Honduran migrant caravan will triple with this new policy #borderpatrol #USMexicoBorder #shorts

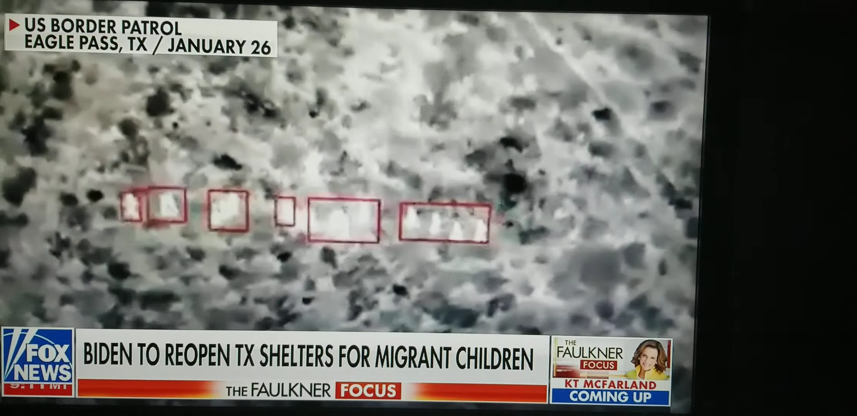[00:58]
Word Patrol caught 115 migrants during the midnight shift. Some minors without parents.
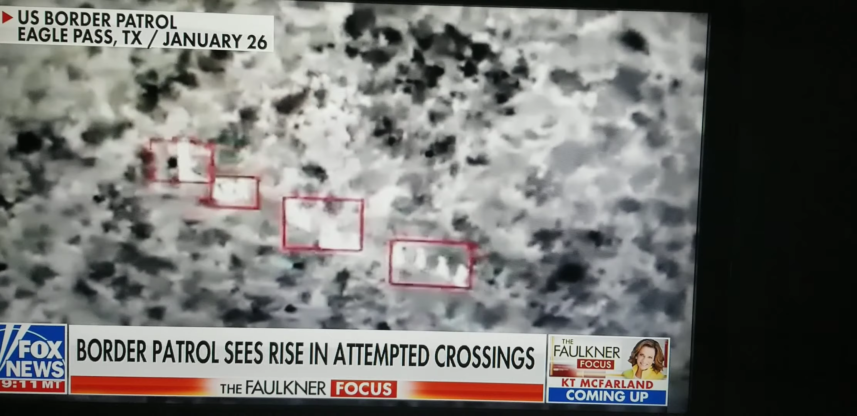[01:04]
And just to clarify, an unaccompanied child is not some orphan traveling alone.